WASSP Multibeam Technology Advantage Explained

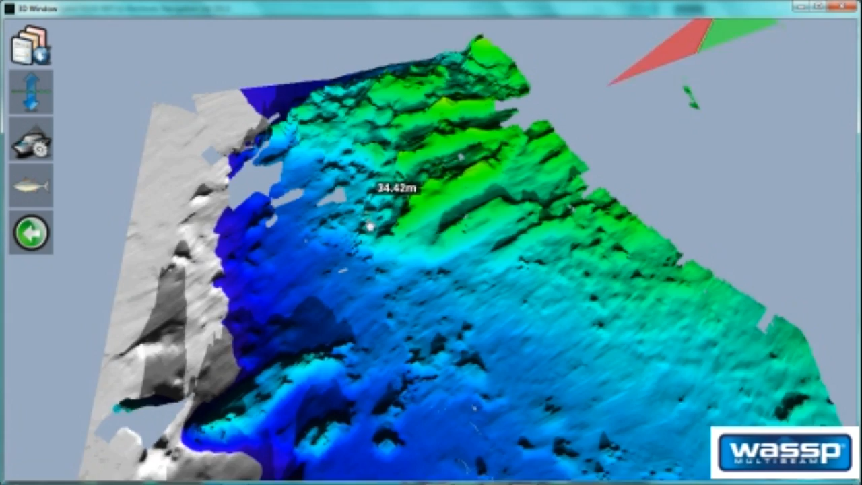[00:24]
The first thing you'll notice on the screen here is we have some incredible detail that's been rendered by the WASP. And to understand why we can get this level of detail we need to understand that it's obtained on our sonar.
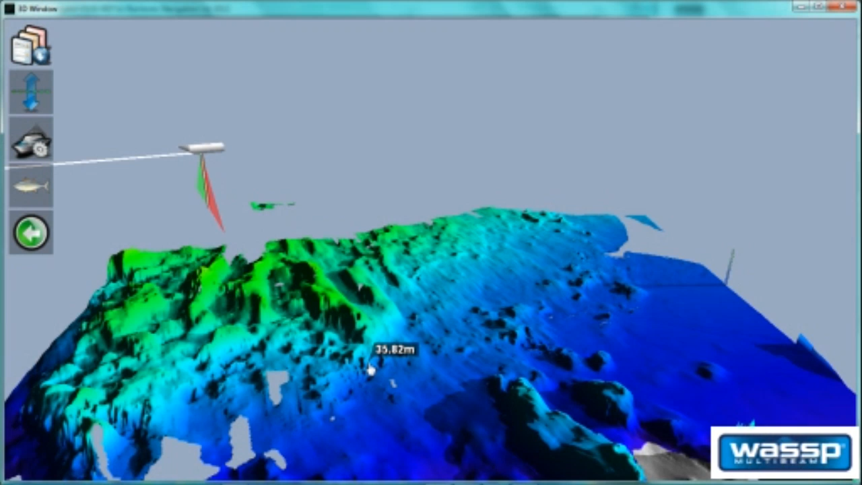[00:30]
So WASP is not just a mapping tool, obviously a lot of people focus on this incredible detailed mapping and they're not aware that really it's a fantastic sonar in its own right. So here we have this sonar view looking from port over here on the left hand side right through to the starboard side over here on the right. And effectively we have our transducer up at the top of the screen here and
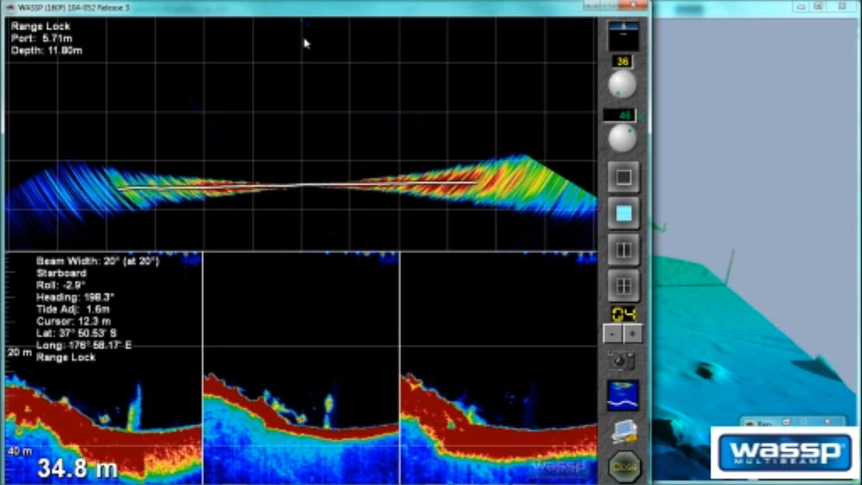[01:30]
So each of those beams gives you very precise information as to what's going on in the water column within that one beam and there's 112 of them. So this information allows
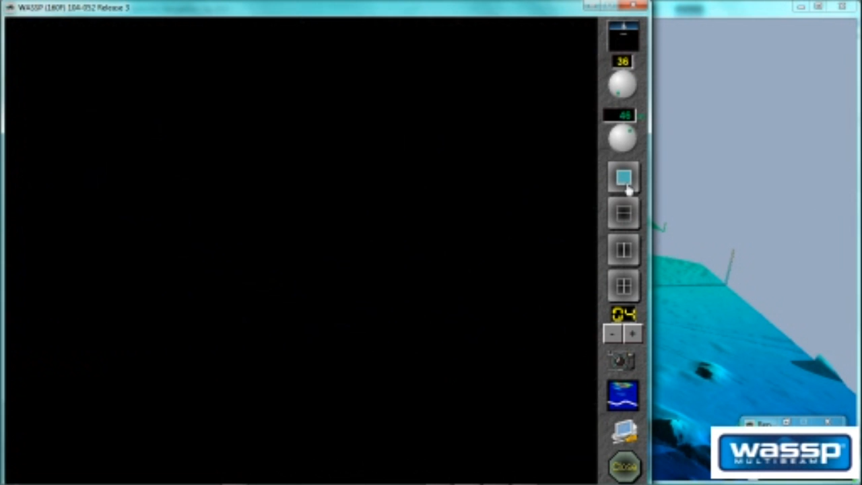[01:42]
us to render these truly incredible maps.
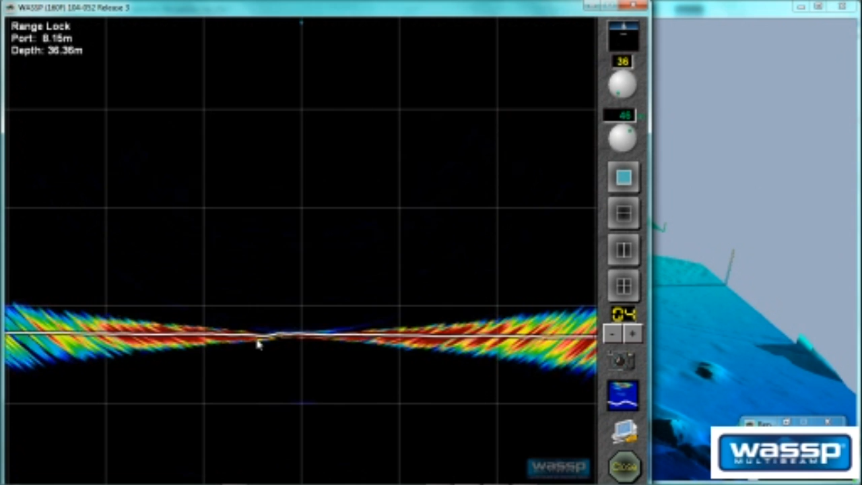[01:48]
If we have a look for a second at some of the alternatives in the market,
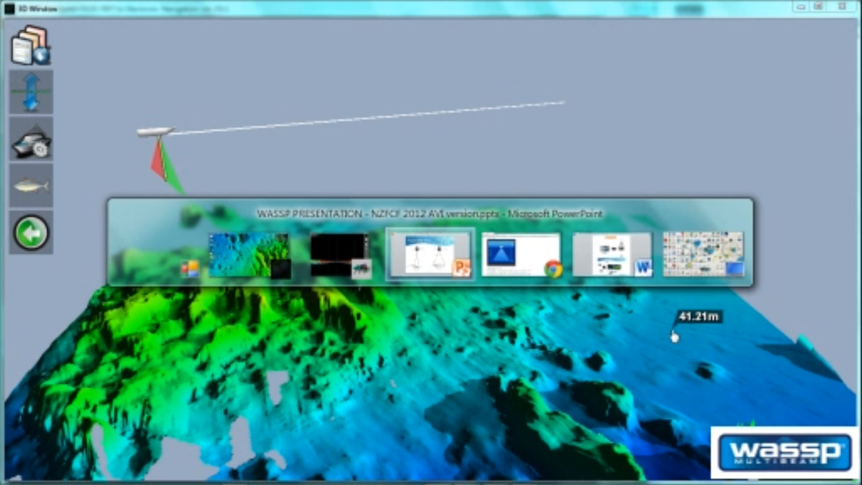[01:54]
some of the technology that you may be familiar with, may be this kind of system as represented in this picture here where we have a traditional sounder,
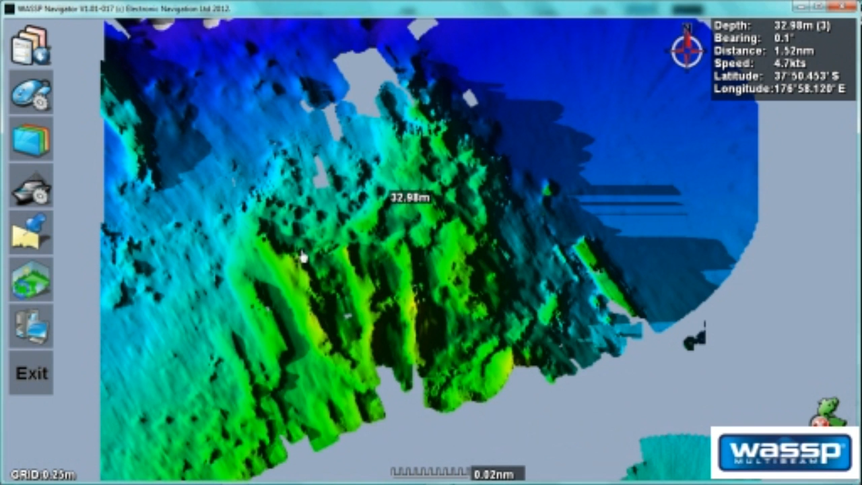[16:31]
On screen: depth 32.98 m
And not only do we have the ability to show you the mapping, but because it is an acoustic sounder, we can actually overlay our fish targets too. And so they can be represented here as an overlay. And we can view those in 3D.
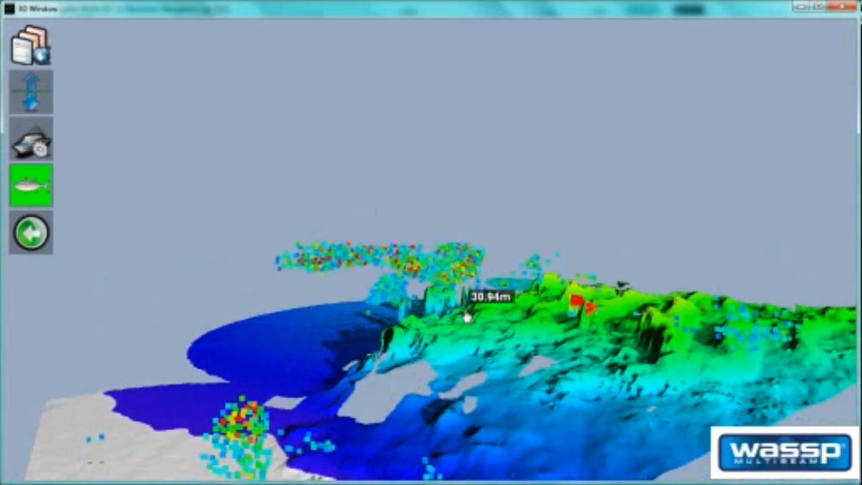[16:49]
So, there simply is nothing like WASP. It's taking technology to a whole new level.